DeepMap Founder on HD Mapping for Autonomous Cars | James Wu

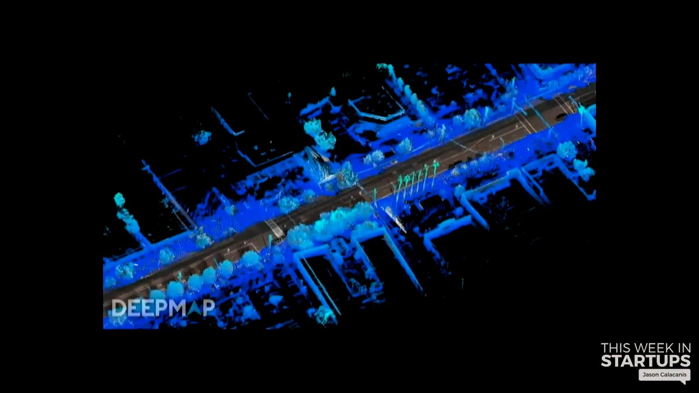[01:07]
We're going down a street. We see a bunch of...
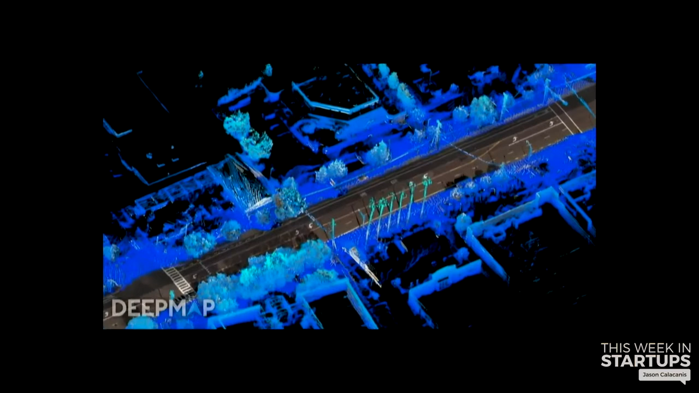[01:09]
a 3D model of the world, including down to the trees and the leaves. Right. This is a 3D reconstruction of the street we created.
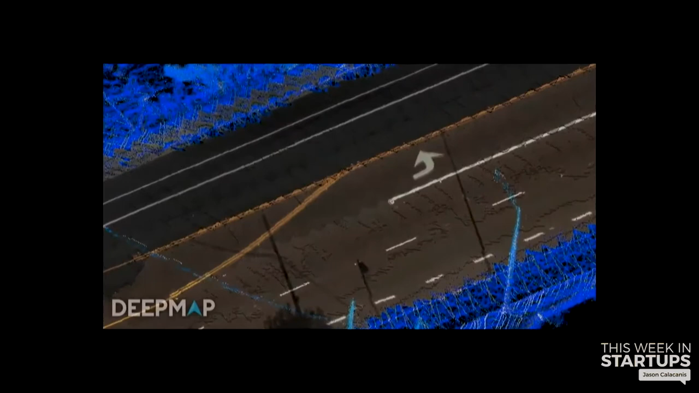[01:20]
You can clearly see the color on the ground. And it's actually a 3D model.
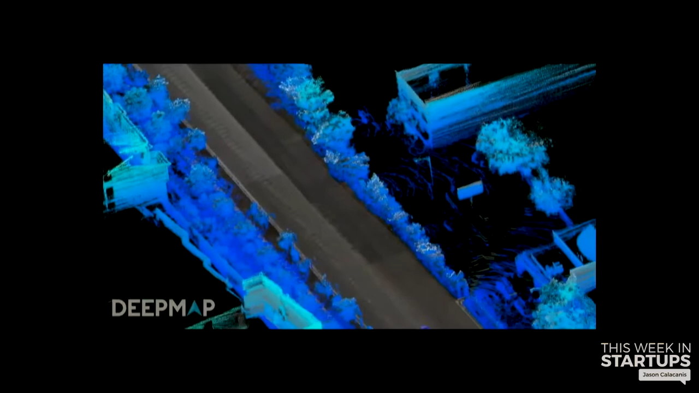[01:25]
We drive the street up and down a couple of times, and then we can create this.
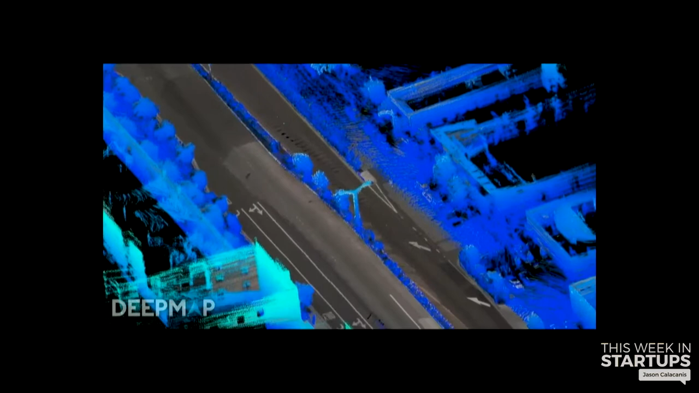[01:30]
Then we can view it from any angle we like to. Hmm. And you do this with one of those cars with all the sensors on it?
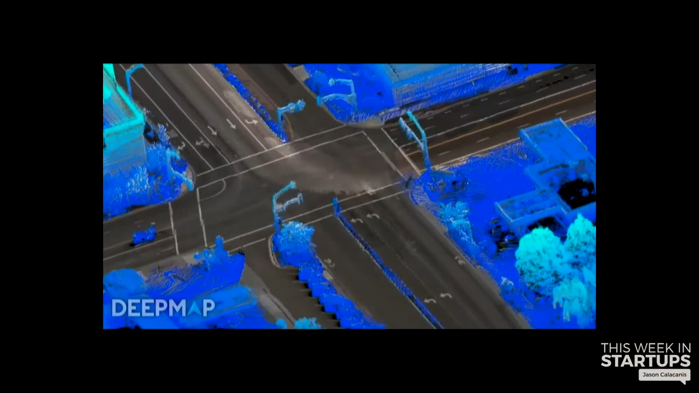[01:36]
Right. Got it. We use a bare minimum set of sensors to make this kind of a map.
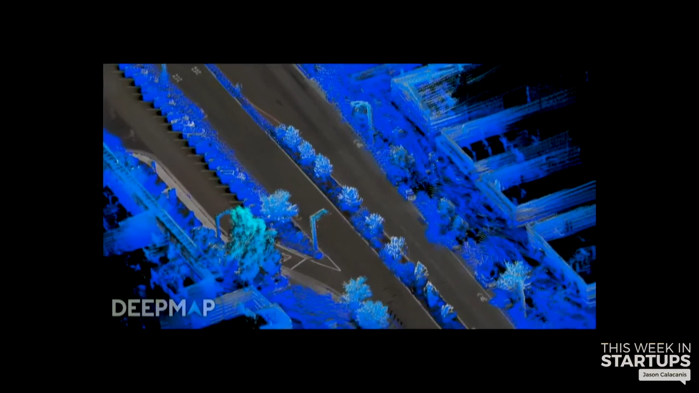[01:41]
And what is the detail level that you need to create